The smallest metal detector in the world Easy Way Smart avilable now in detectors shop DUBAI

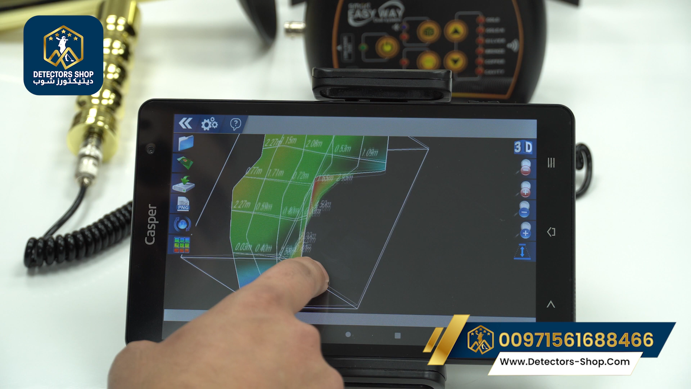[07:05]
3d picture we can increase and decrease our height of